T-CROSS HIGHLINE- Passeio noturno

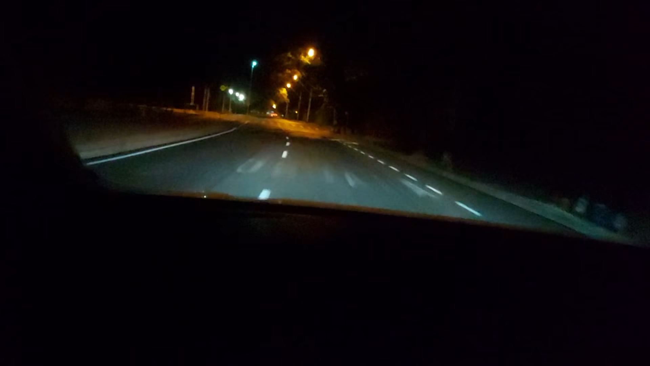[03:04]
Vocês podem estar vendo aí o comportamento Dentro do carro Bem silencioso
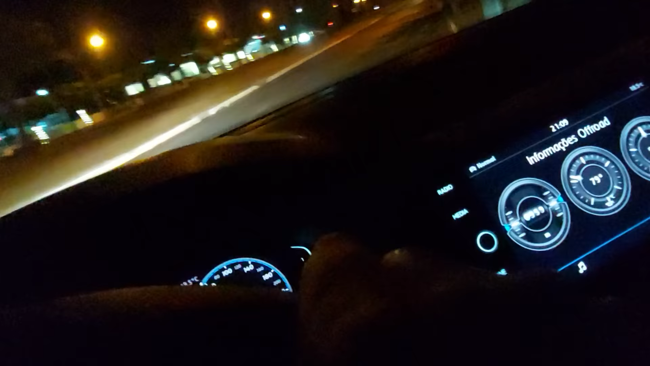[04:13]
O carro não reclama Freia muito bem Tem uma lombada aqui Eu vou frear Vocês estão vendo
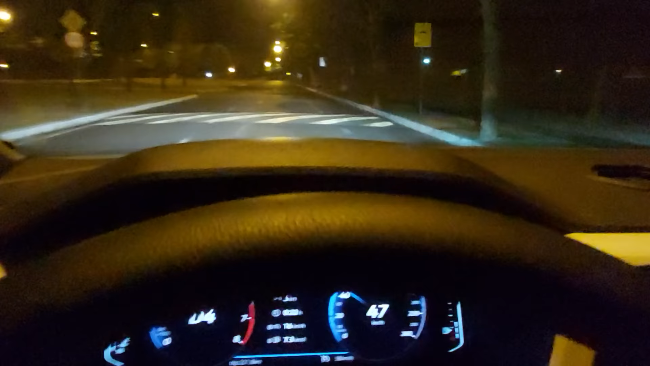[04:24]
O carro é muito seguro Muitas lombadas Muitas lombadas Como eu falei A cidade das lombadas Mais uma aqui
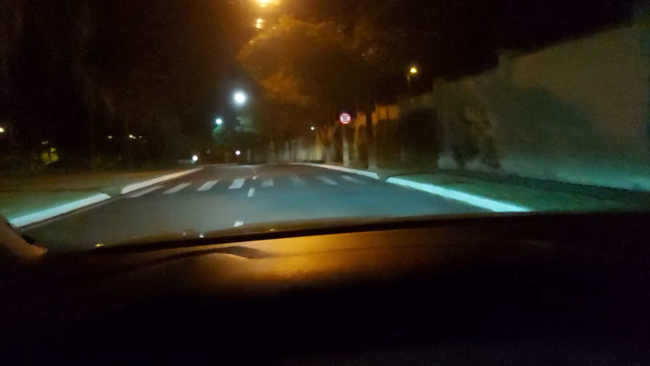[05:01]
Podem perceber Que a iluminação dele É muito boa Esse não é o Full LED Aos faróis E o milha Ligado Passeio bem Tranquilo
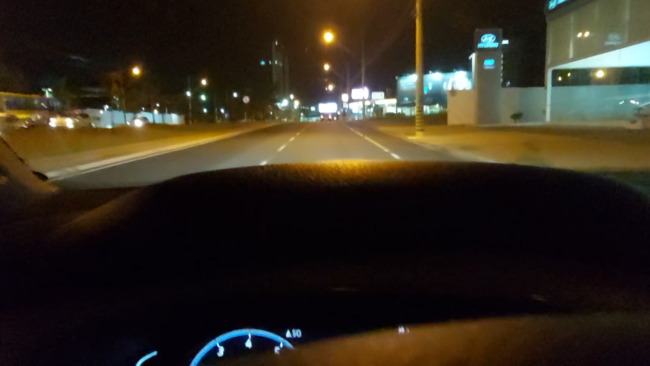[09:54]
Essa é uma parte Bem bonita Da cidade
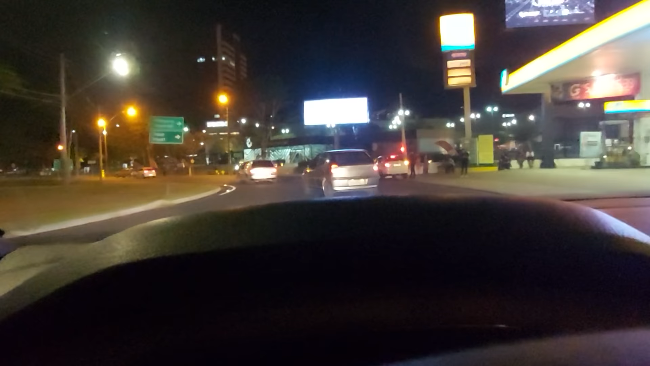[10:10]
Palinho está sofrendo Para fazer a curva Aqui A gente tem que tirar O pé Porque O carro anda Muito fácil
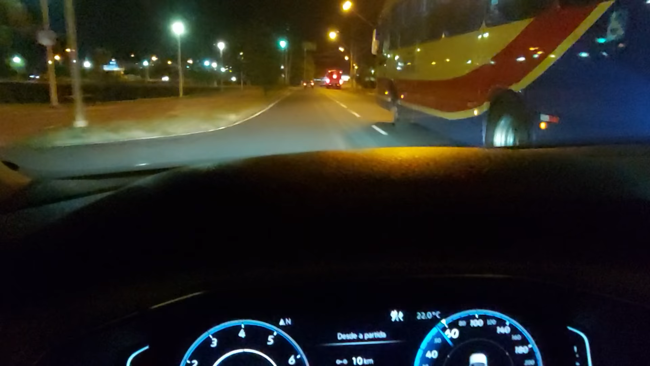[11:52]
O carro Um asfalto Bem regular Aqui Tem buraco Mas tem Bastante Depressão E o carro Vai Igual um tapete Voador
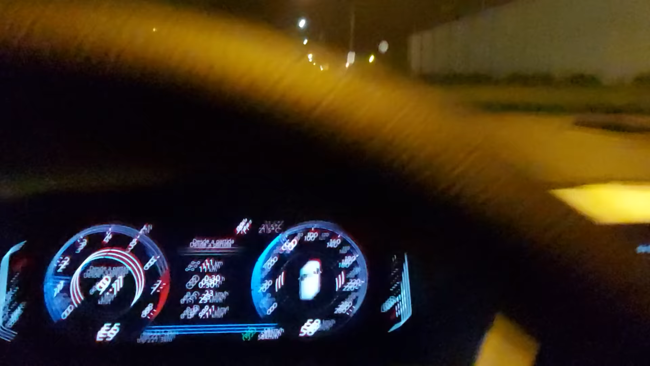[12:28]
Nós estamos Aqui A 50 metros Aqui E está Descendo
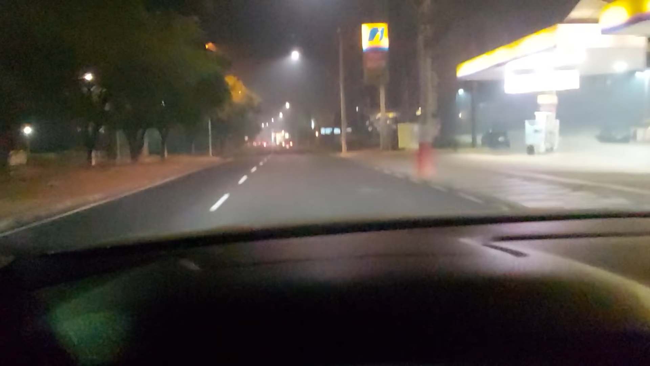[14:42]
Cidade Hoje Deve Tá Tendo Queimada Em algum Lugar Porque Tá Fumaça Para Todo Lado E a nossa Média Vem subindo Já estamos Em 10
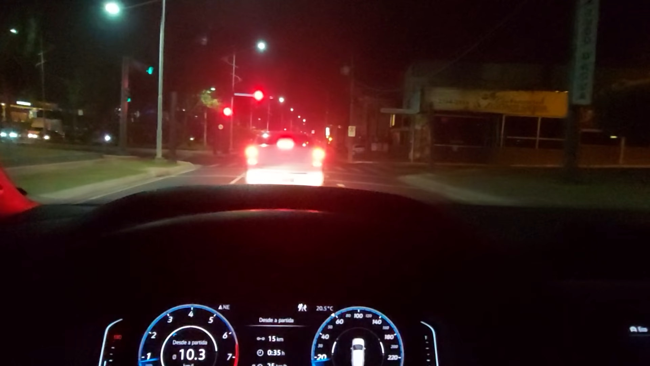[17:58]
Paramos Novamente Aqui Aqui Eu tinha Falado Comentado Com vocês
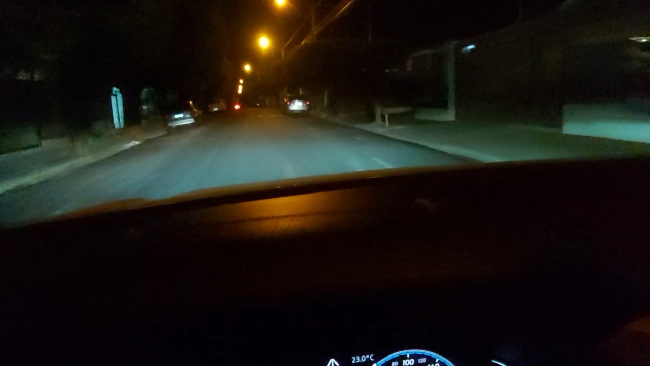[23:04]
Umas ruas Aqui Bem escuras Para vocês Verem Como ilumina Muito bem Vou dar uma ligada No farol alto Aqui Vocês podem ver Que quase Não faz Nem diferença Ó Farol baixo Vou ligar O farol alto Olha lá Praticamente Não tem diferença